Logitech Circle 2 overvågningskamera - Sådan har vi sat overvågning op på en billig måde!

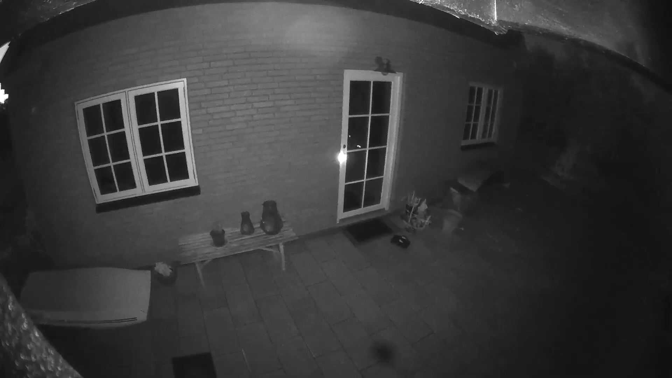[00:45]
Der er et motion filter, det vil sige, at det kan faktisk se eller finde relevante bevægelser, hvis der er en, der kommer gående forbi.